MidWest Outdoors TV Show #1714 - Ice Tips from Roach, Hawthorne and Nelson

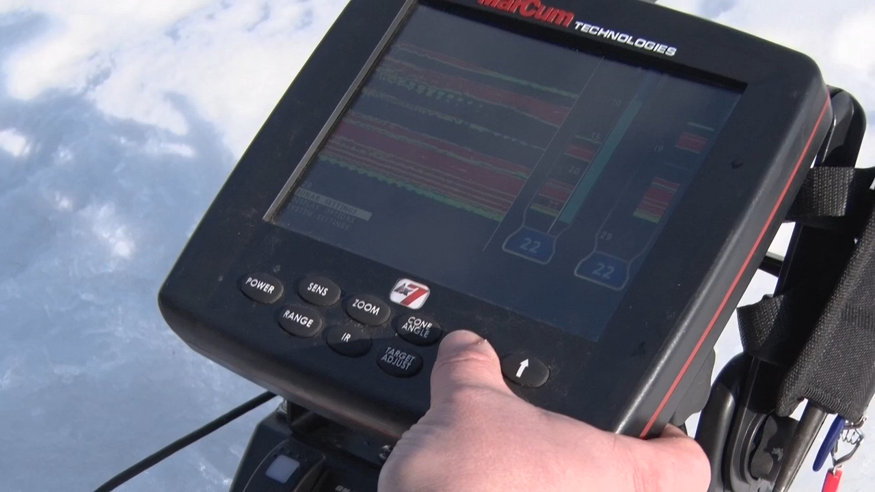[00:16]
and then go to zoom window right there, hit menu again, and you can go into 5,
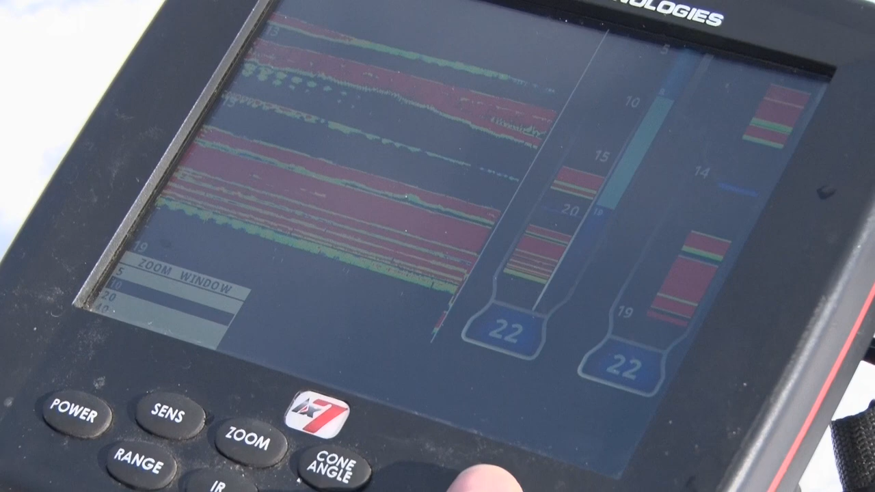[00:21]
10, 20, or 40 foot zoom.
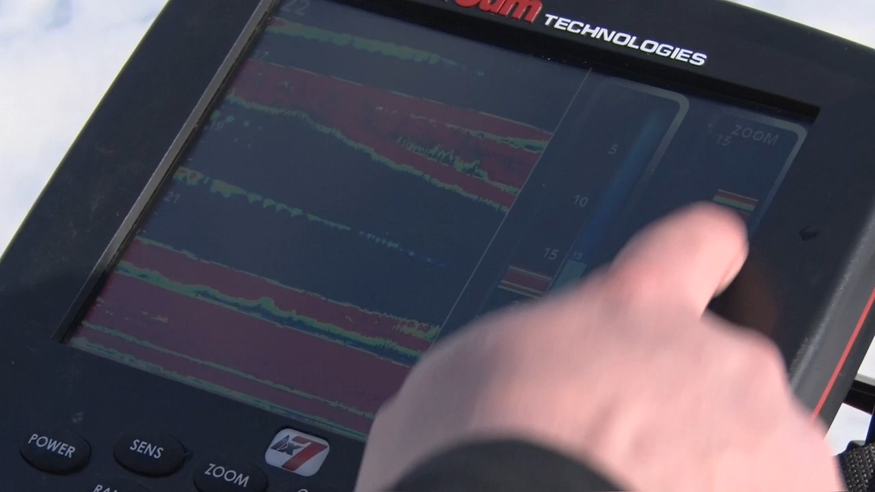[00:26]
You see I'm in 10 now, and you see all these fish I have on my screen, they just blew up on this side of the screen.
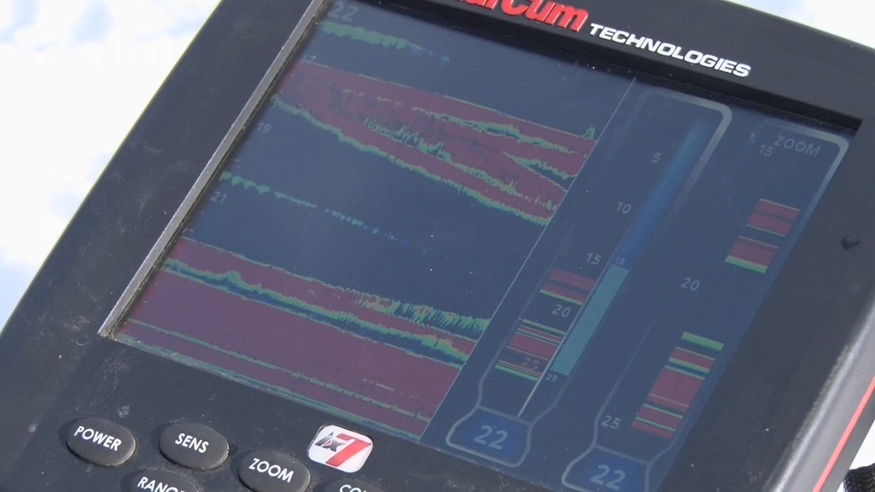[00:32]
Now that may be a little bit too much for some guys, so you can see my lure just come up and a fish came up there. That might be a little bit too big of a screen or return for some people, so you can simply go back in there,
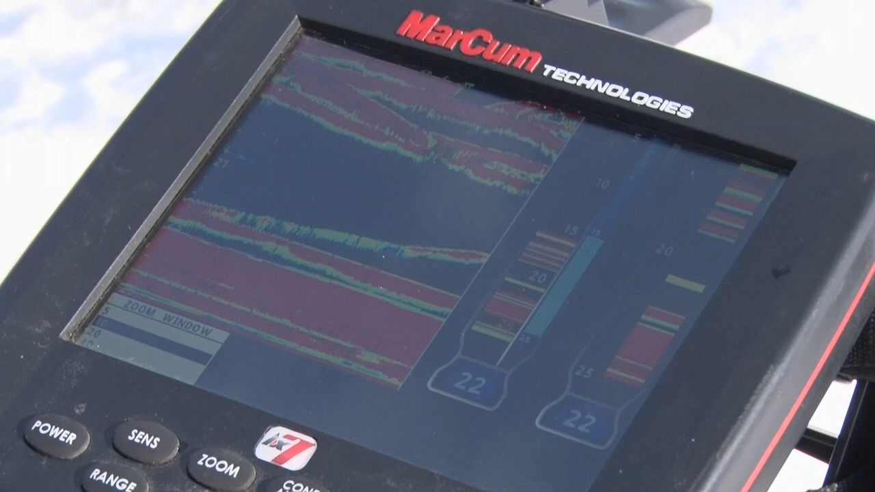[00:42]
go into your zoom window, and hit back to 20, and you see how it puts that reading more in proportion.
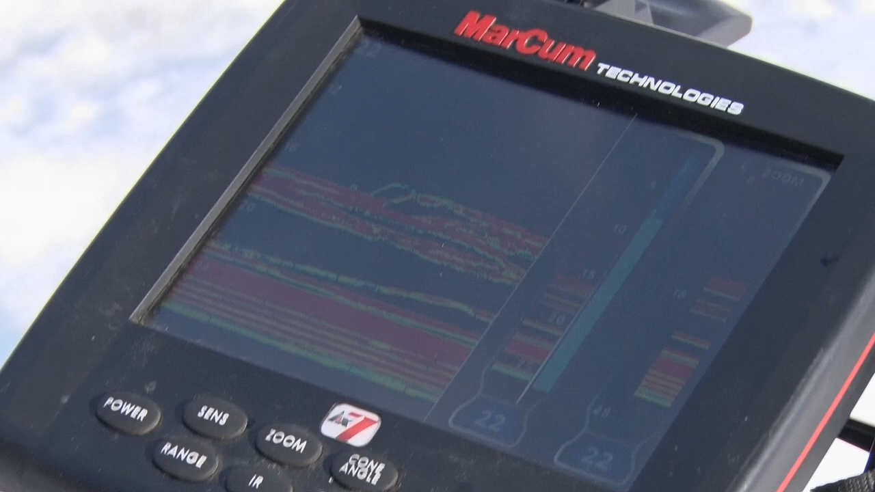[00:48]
So that's how you adjust your Markham 6, 7, or 9 zoom window.